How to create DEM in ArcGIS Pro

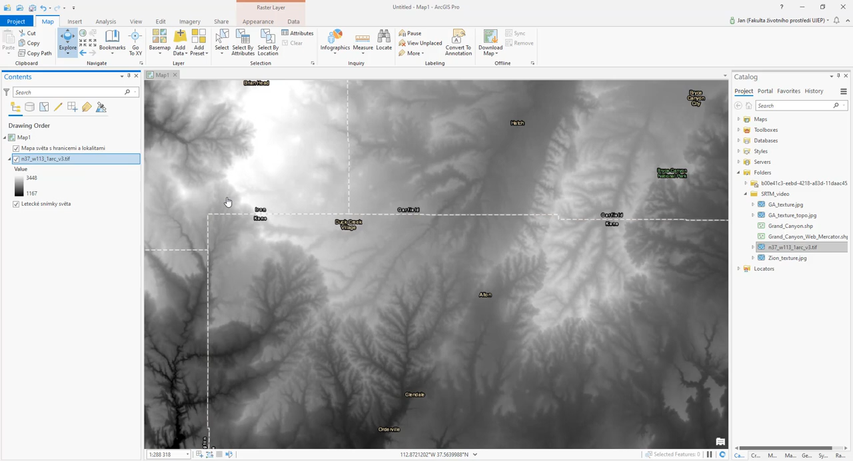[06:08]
We have a grid. That's a grid.
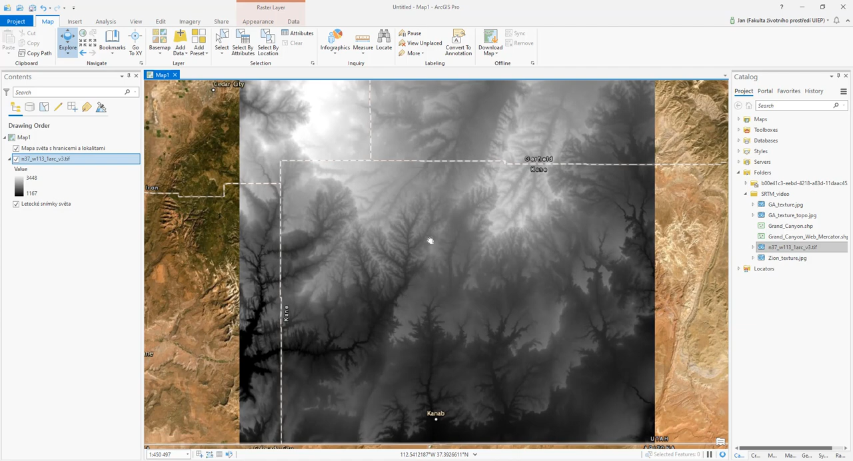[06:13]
And we would like to make a visualization. I am not sure if I will be able to visualize such a large area.
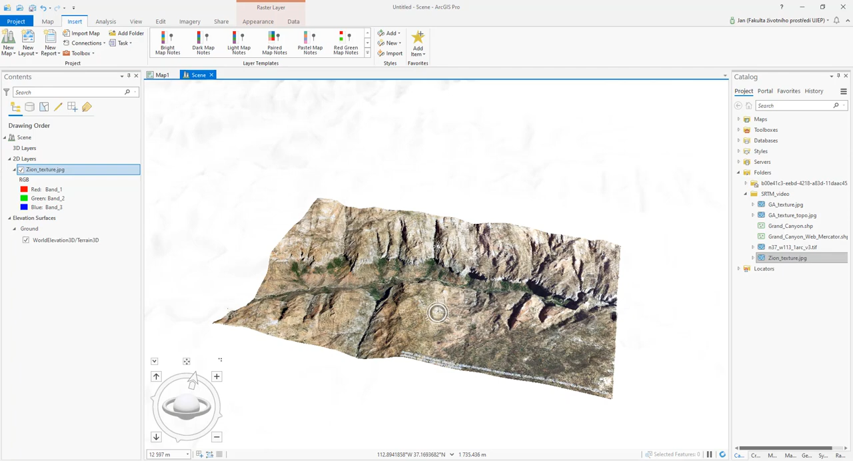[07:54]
It's a global model of the whole world. That Esri... That Esri offers to us. You can see the grey 3D model here around.
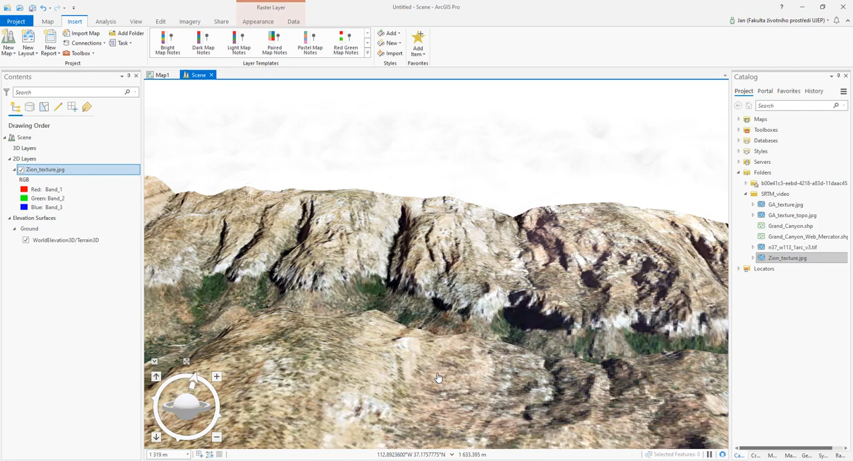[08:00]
So, here you can see the 3D design.
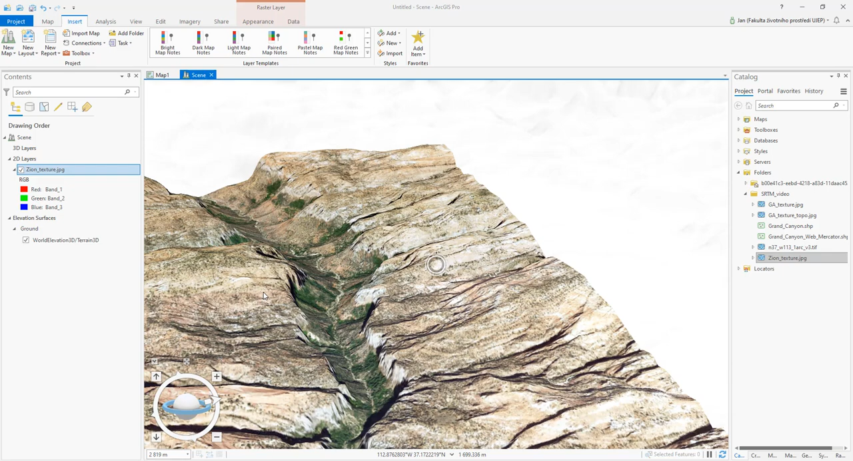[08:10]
But what if I would like to use my own data? And I don't want to use Esri's World Service. Because my data are more accurate or more detailed. So, let's say that we just delete this. Do remove. Now, it just disappears because there is no Elevation Source.
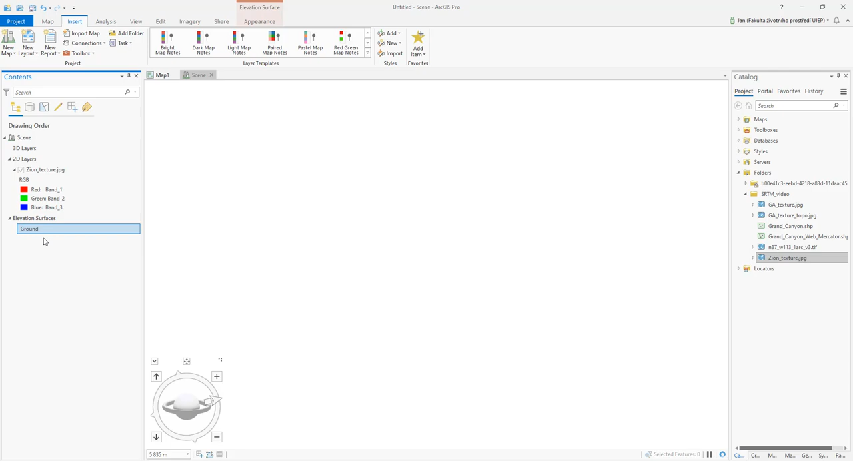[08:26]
But, you see now it's completely flat. Because there is no Elevation Source for the texture. But I have my Zion GeoTip from the USGS service.
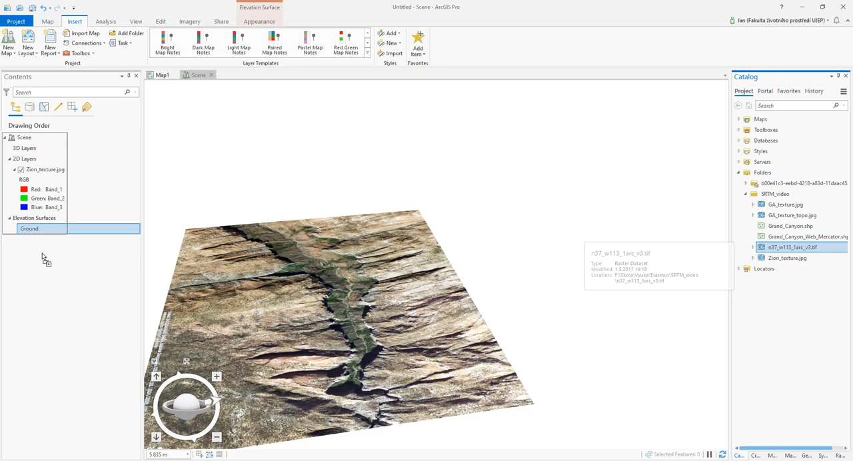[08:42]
So, I put it in. And this wasn't I meant.
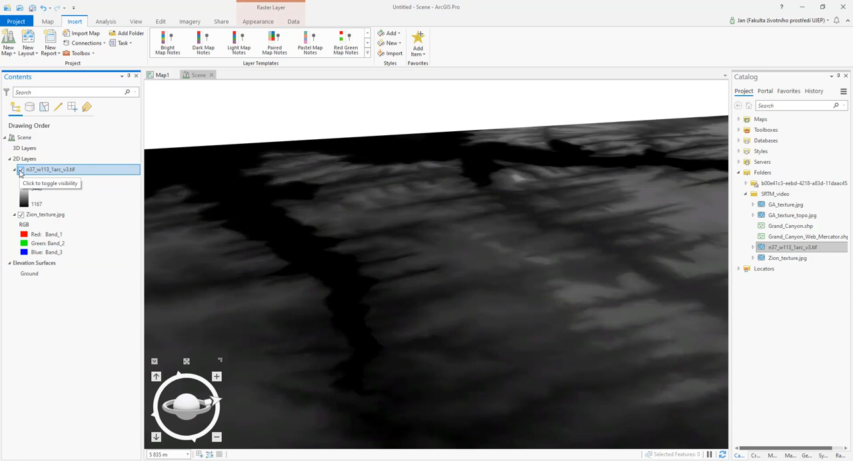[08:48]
But, we can go right-click and add Elevation Source.
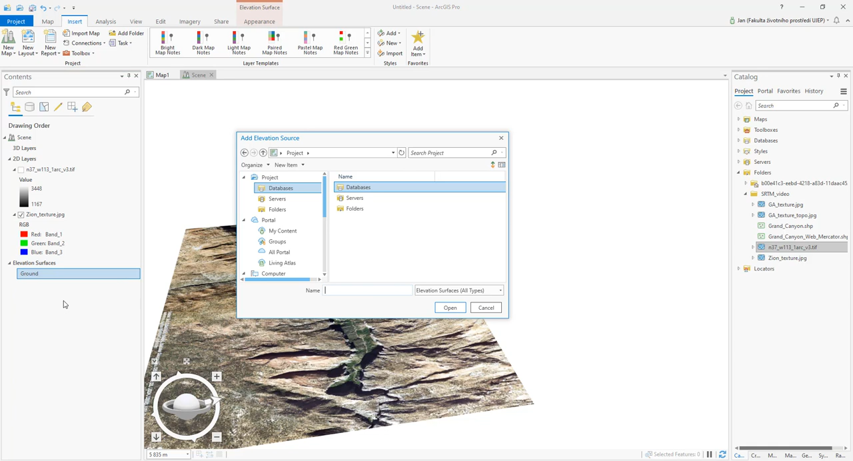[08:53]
And this Elevation Source... Maybe we can just drag it. Let's try it. Yeah, we can just drag it like this. Okay. Now, just give us a second. And here we go. Here we have, again, our 3D Zion National Park. Which is awesome. Okay. Now, back to the Grand Canyon.
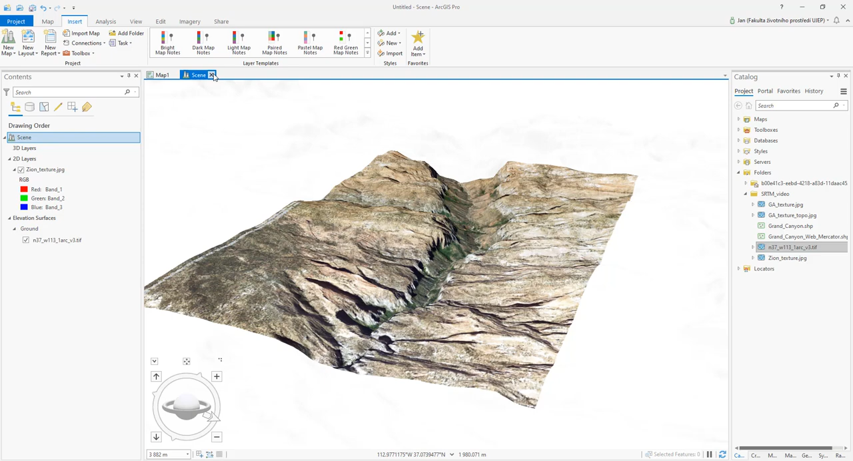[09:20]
So, we just can close this. This is my map. So, I close it well.
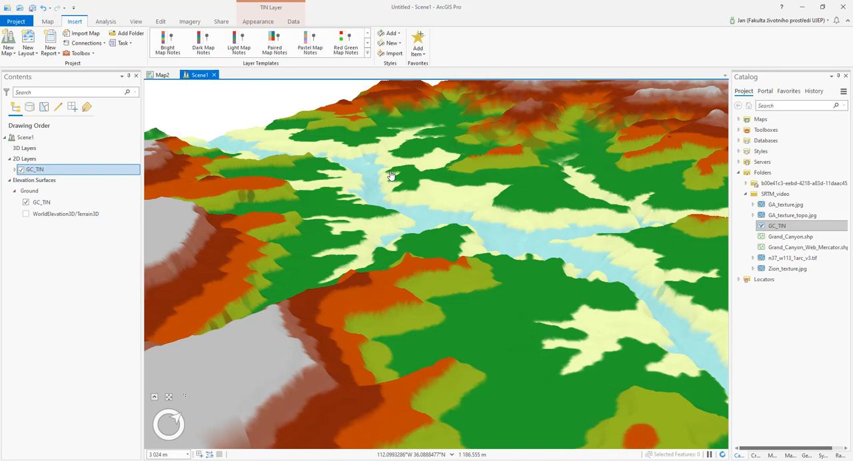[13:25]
So, that's my TIN of the Grand Canyon.
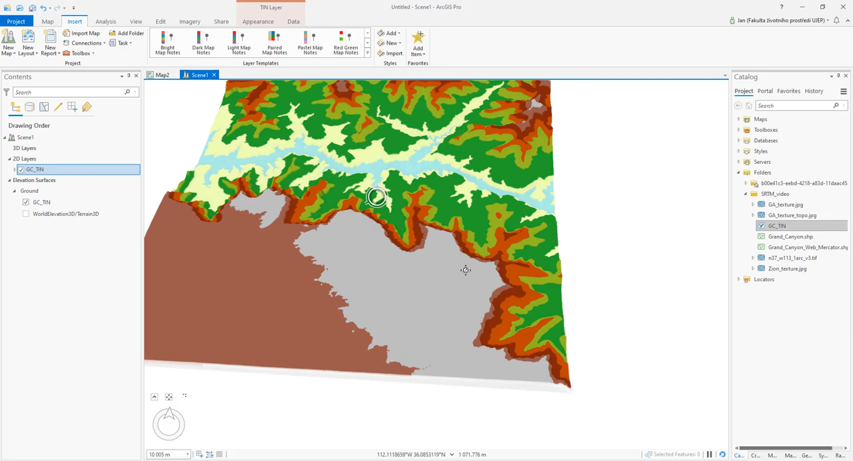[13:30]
Okay. And now, what if I would like to have a textured Grand Canyon like I had a Zion? So, we can get rid of this.
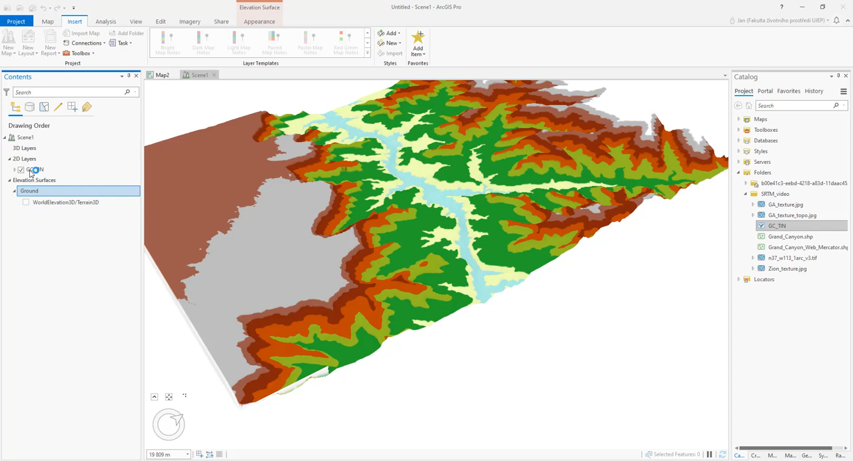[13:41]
Get rid of this. We have a look into my map.
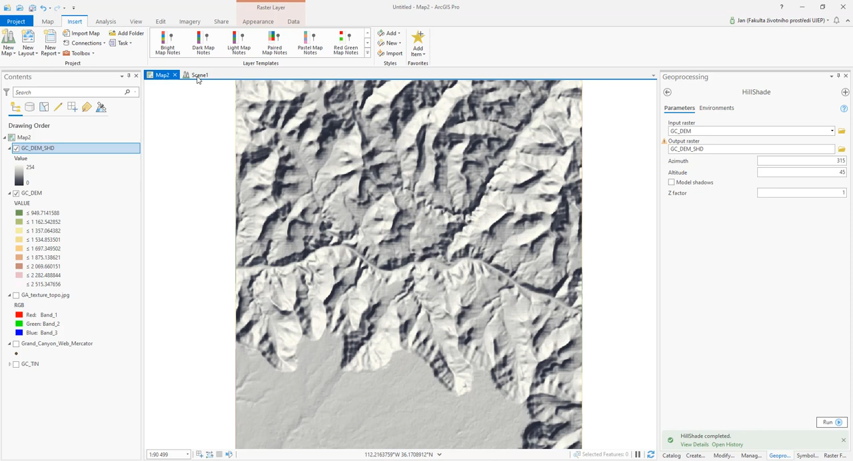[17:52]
But I think that it's because these data were collected by the CRTM interferometry sensor. That could be why. Okay. So, now if you would like to make the visualization. So, here we have the scene. So, and the ground.
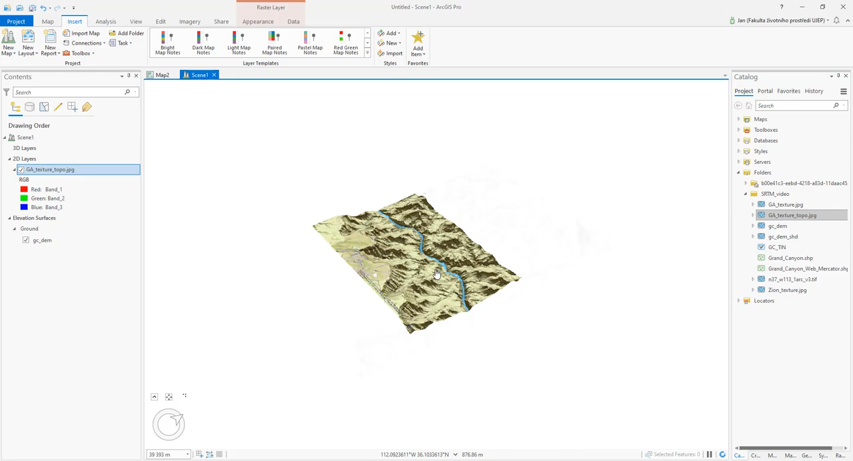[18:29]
And it's automatically mapped over our surface.
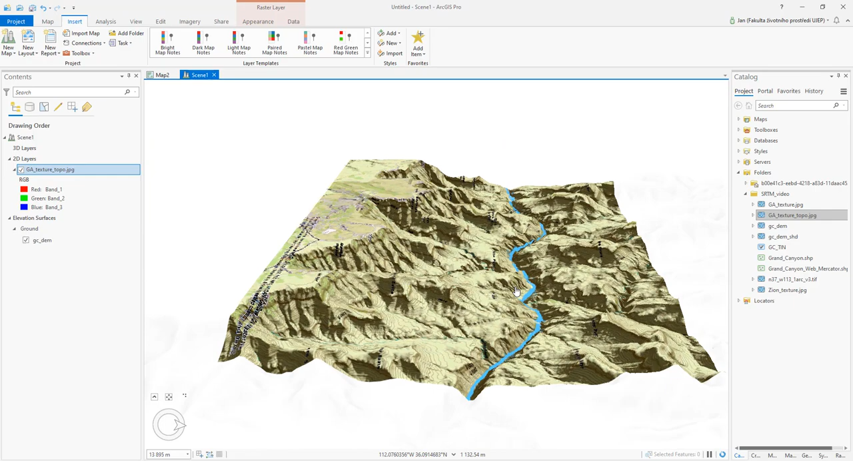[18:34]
Which I think looks quite awesome.
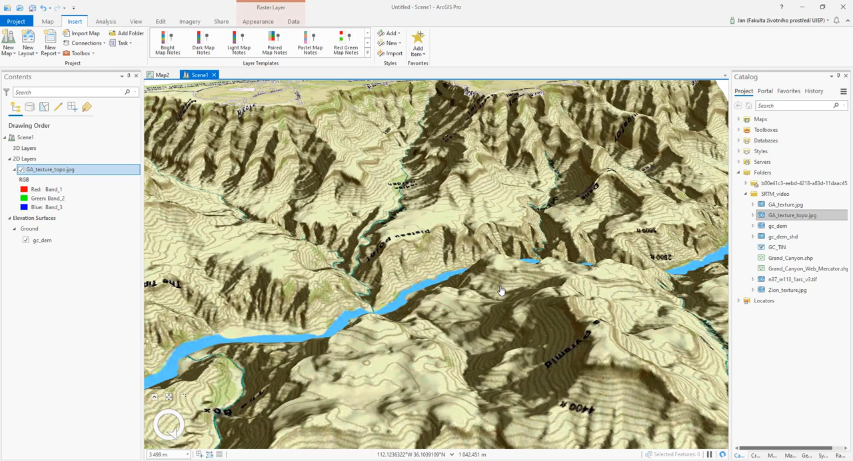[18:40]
And it's just so you can see that we could have make it bigger. Because our elevation surface,
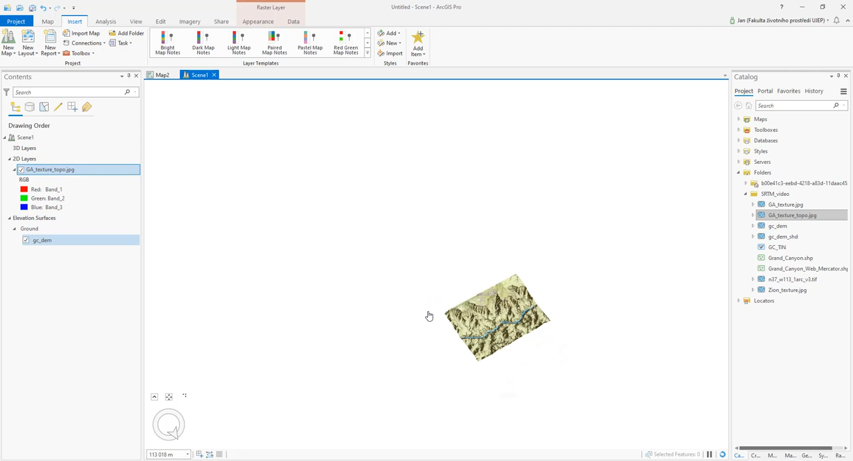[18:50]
these gray mountains around are larger. So, we can try to add a base map to the scene. It should be possible.
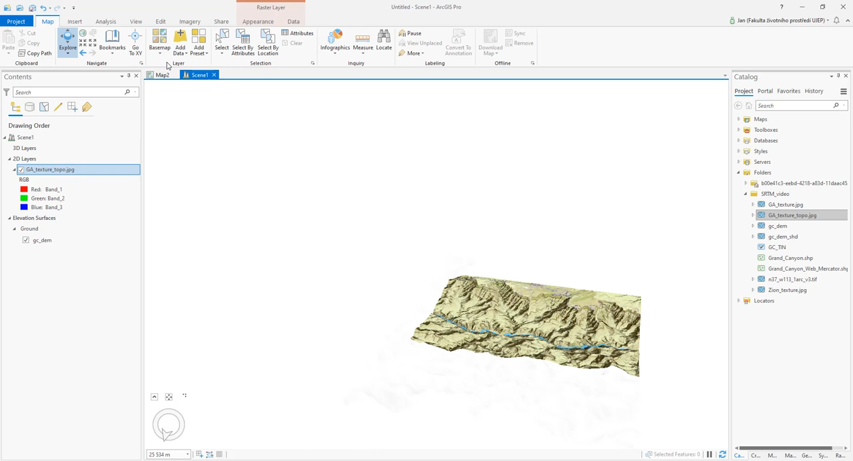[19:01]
So, let's say that we would like to add this. Just wait. And as you can see that where our elevation surface is,
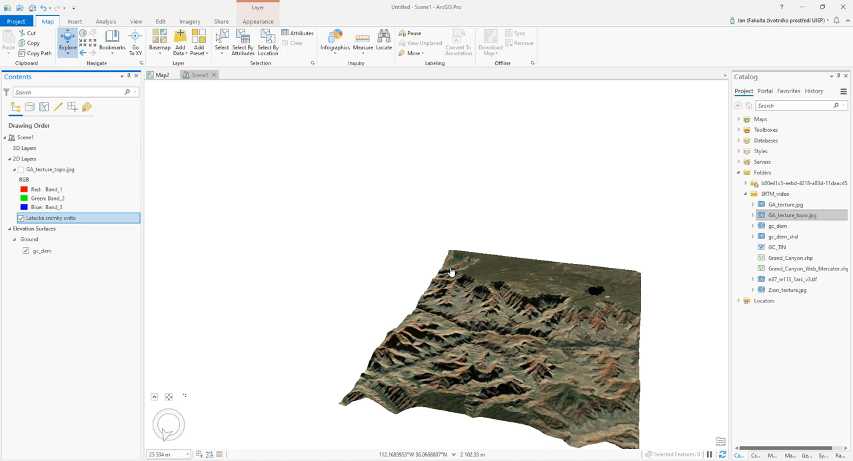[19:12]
we have the texture. Just wait till it's drawn to the full detail. So, and what do you think? I think that it's really awesome. You can make it 3D model, such a detailed 3D model for any place, almost any place in the world.